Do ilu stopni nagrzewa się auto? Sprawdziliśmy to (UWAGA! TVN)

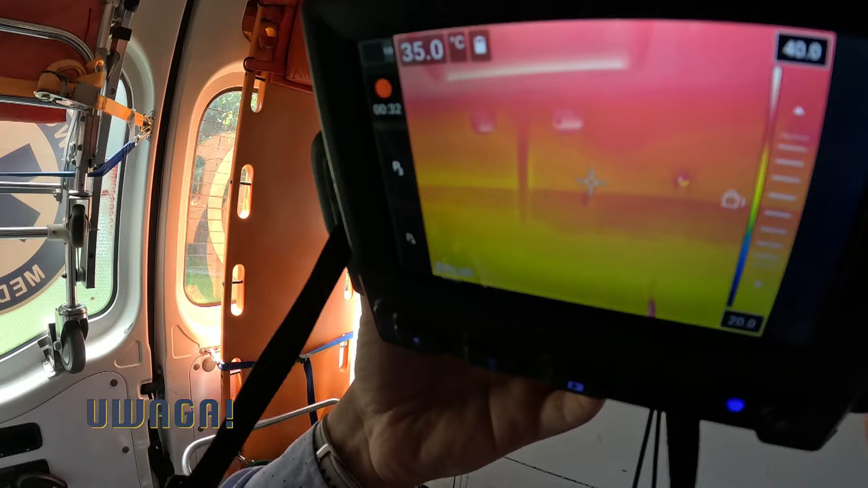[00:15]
On screen: spot 35.0°C
Na tej leżance mamy 34 stopnie i pod sufitem 37-38 stopni Celsjusza.